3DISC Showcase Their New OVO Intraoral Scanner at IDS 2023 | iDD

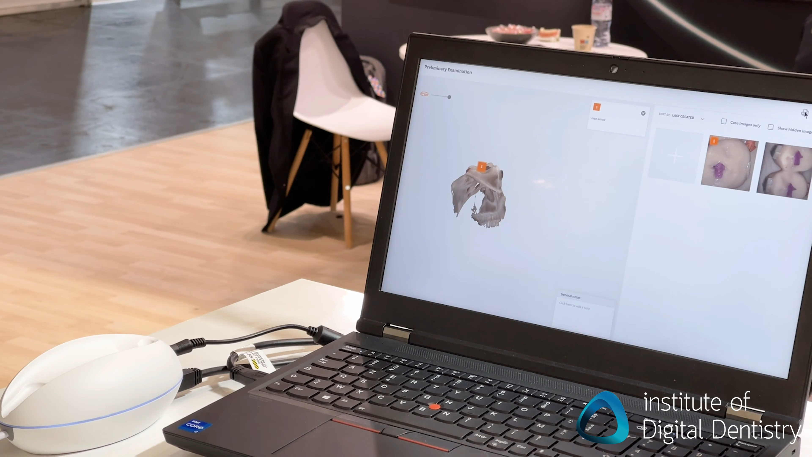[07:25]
And then our goal is that when the doctor wants to communicate and work with their patients, that they can choose a particular image here,